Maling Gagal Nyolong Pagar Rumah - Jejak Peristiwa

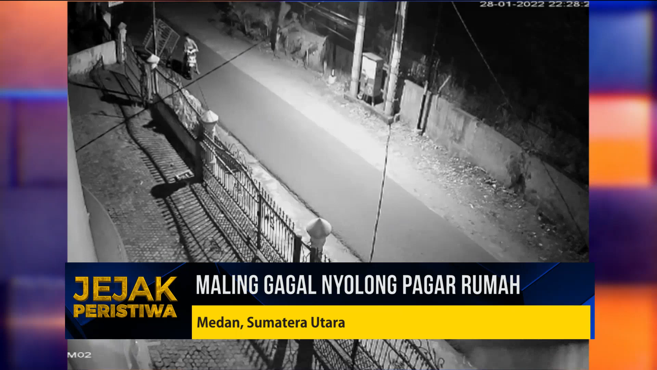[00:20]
Tuh, dua orang pelaku bawa motor dateng. Wets, pager nih, dimbat juga deh tuh. Nah, berhasil nyopotin dia.
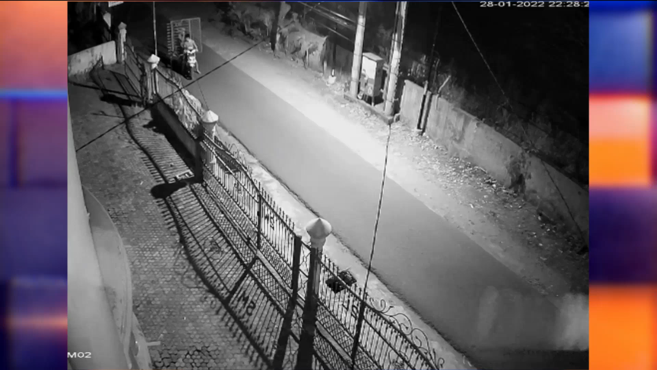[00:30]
Dinaikin deh ke motornya. Eh, hati-hati buang.